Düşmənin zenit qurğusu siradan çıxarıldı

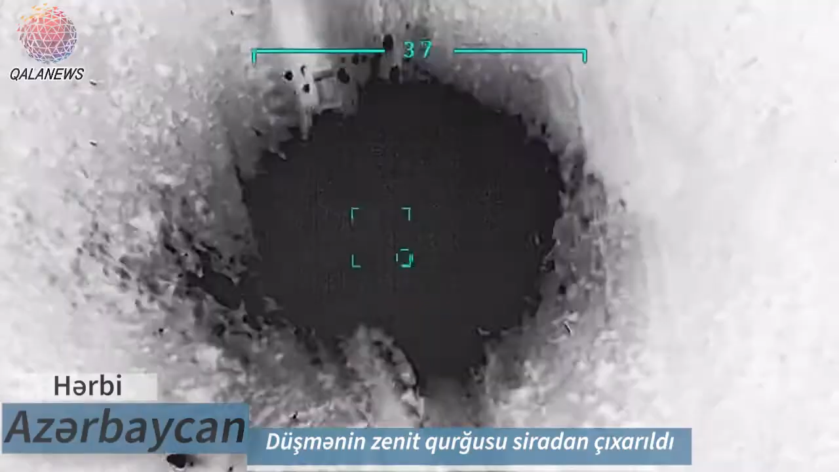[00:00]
Azərbaycan ordusunun bölmələri tərəfindən düşmənin hərbi texnikalarına sıradan çıxarılması üzrə fəaliyyətlər davam etdirilir.
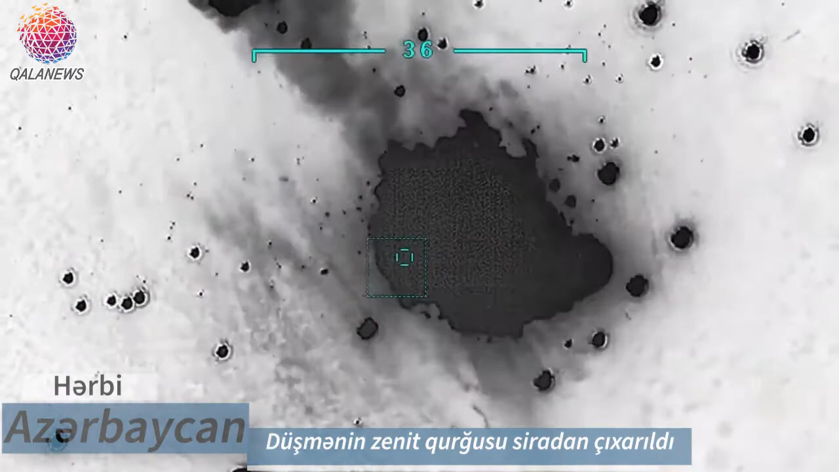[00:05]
Bu barədə Azərbaycanın Müdafiə Nazirliyi məlumat yayıb.
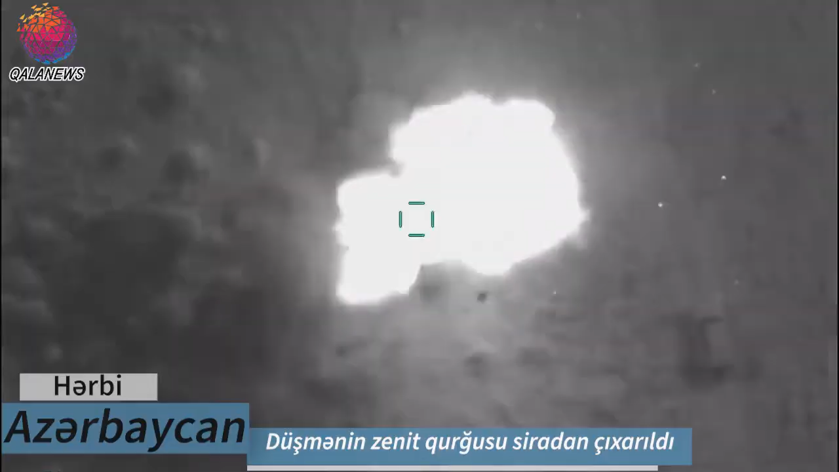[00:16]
çıxarılmış Ermənistan Sılabı Qüvvələrinin bir ədəd M55 Zenit Qurğusu dəqiqatəşlə məhv edilib.